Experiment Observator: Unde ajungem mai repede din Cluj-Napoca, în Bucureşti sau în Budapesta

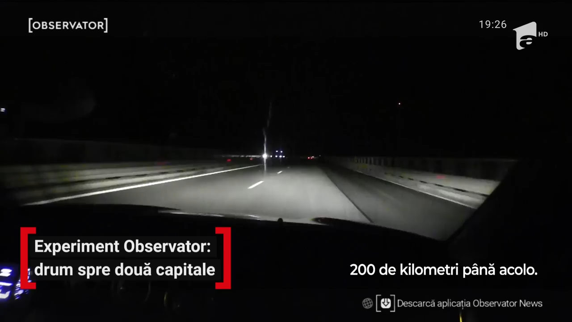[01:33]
Cred că sunt aproximativ 200 de km până acolo.
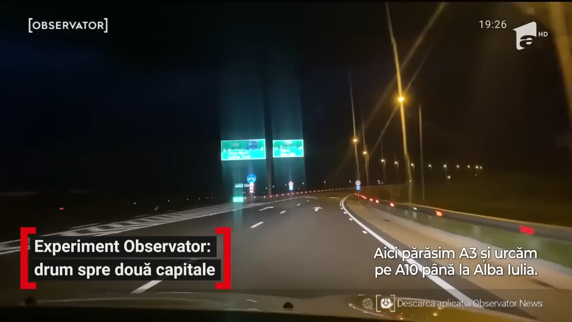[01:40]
Aici părăsim A3 și urcăm pe A10 până la Alba Iulia. E autostradă inaugurată de curând. Înainte de deschiderea A10, pe șoferii care veneau dinspre Cluj spre București,